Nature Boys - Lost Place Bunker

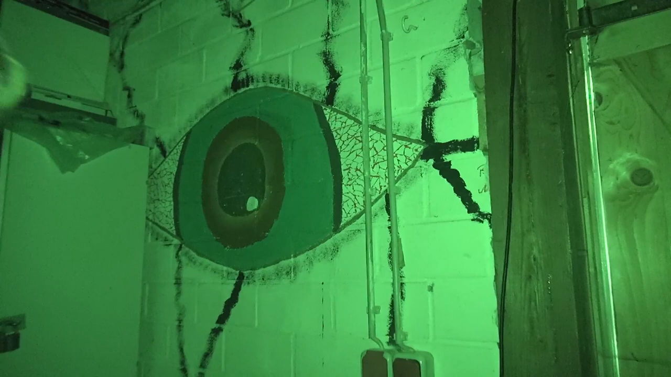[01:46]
Ey, guck mal, da sind Pokale. Jo. Hier ist auch echt gruselig, ne?
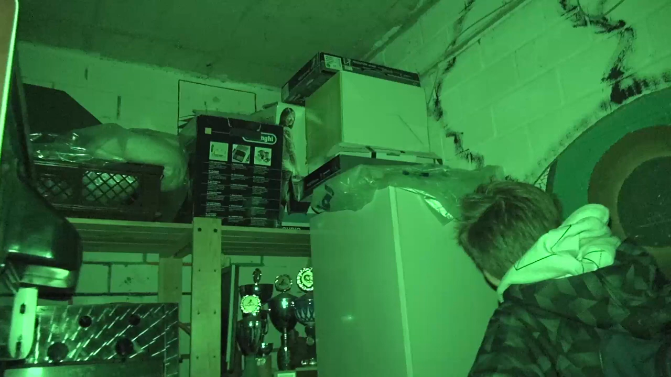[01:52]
Woher kommen die?
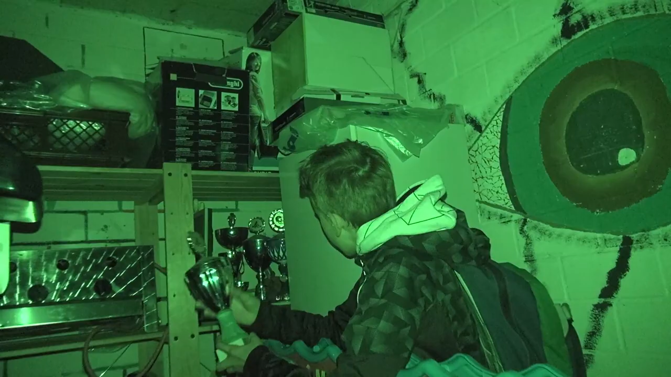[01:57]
Zwei Kartpokale haben wir da fürs Kartfahren. Boah. Oh, der war ganz verdreckt. Ein bisschen sogar gerostet.
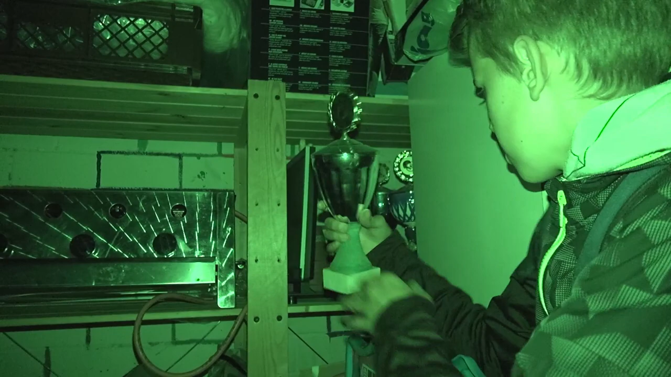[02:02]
Ein Würfelbecher. In einer Plastiktüte drin. Ein ganz großer Pokale, da kommen wir jetzt nicht dran. Ein paar Tonsachen.
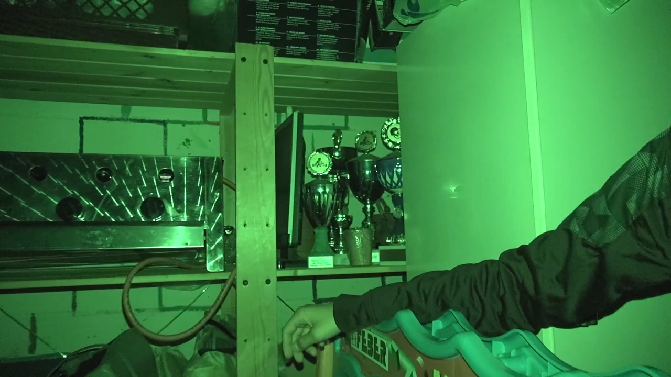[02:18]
Boah. Oh, da hinten ist eine alte Carrera-Bahn. Eine ganz alte.